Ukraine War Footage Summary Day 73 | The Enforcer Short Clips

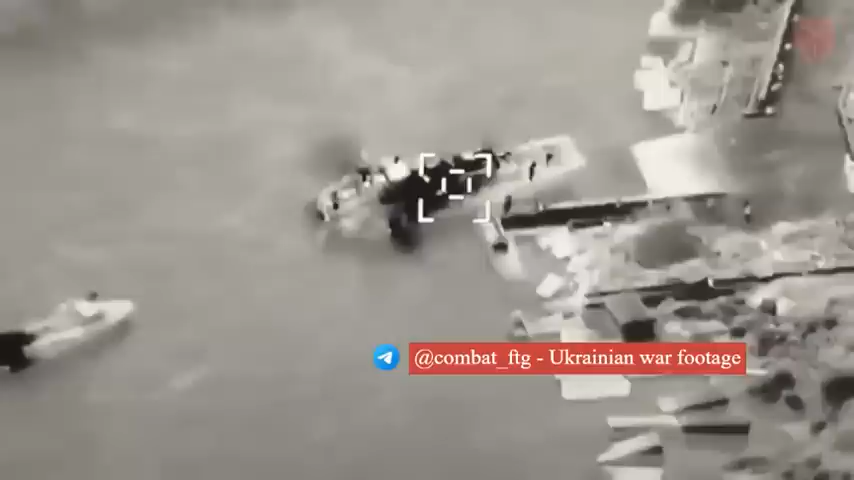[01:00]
Here in this next bit of footage we can actually see an amphibious landing ship of the Russian forces near Snake Island being destroyed at its mooring. Right behind it we can actually see one of the fast attack boats that had been destroyed days prior.
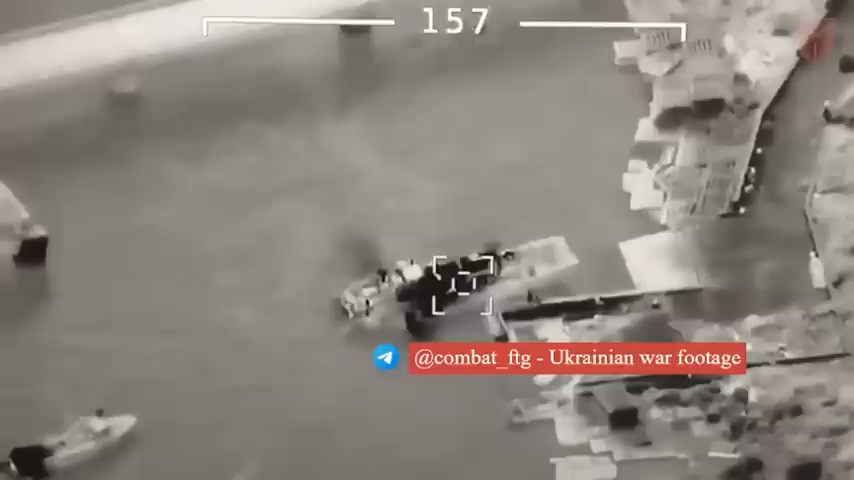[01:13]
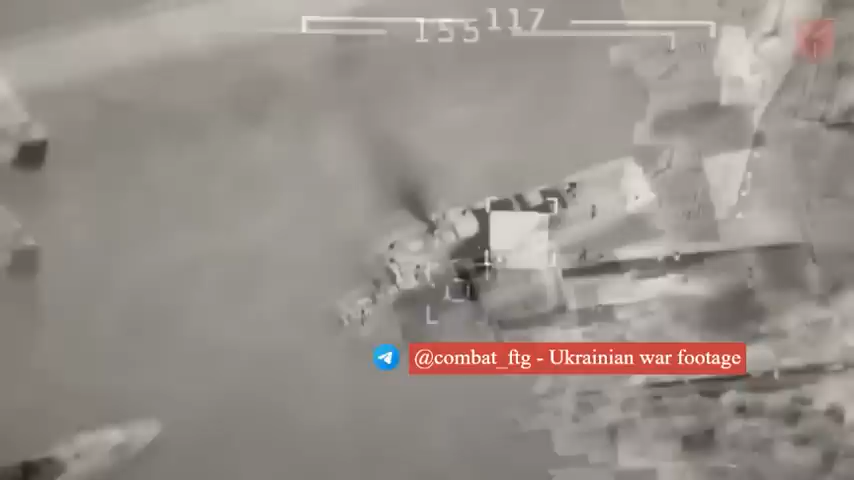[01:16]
This gives us an idea that the footage is in fact a little bit old and was just uploaded and published recently.
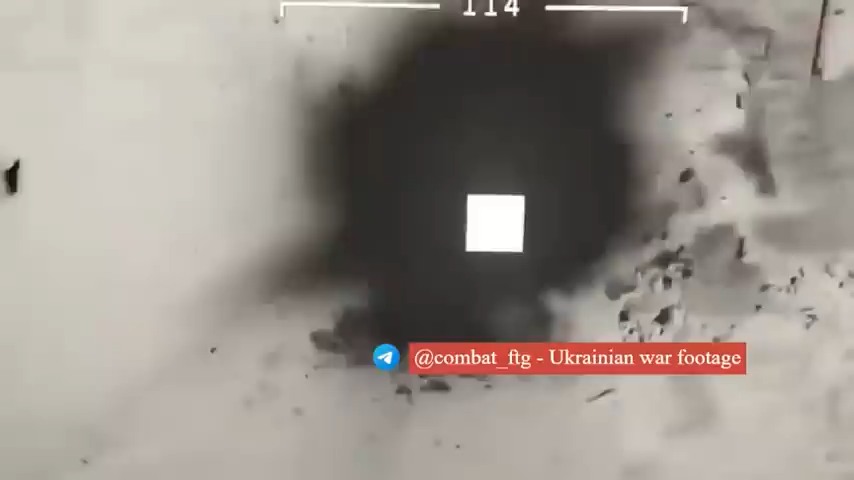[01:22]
We can now see the explosion rocking the amphibious assault ship, most likely destroying it completely in the blast and
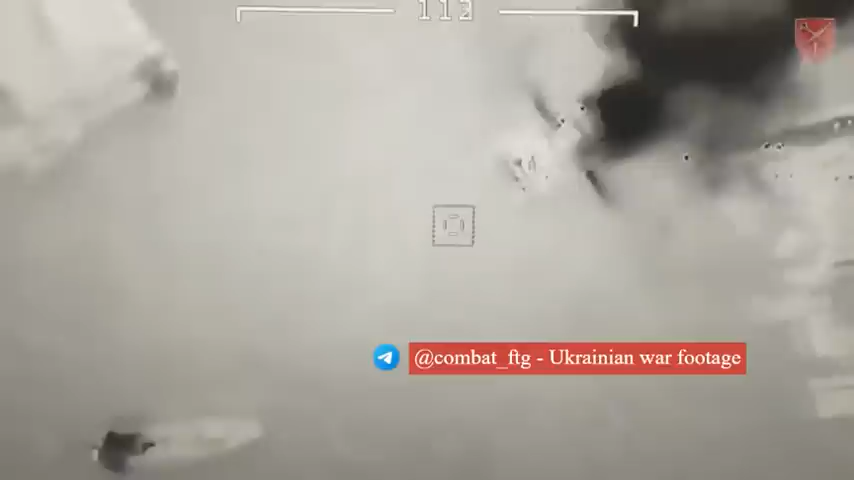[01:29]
it has most likely sank in shallow water near the moorings where it was at in this video.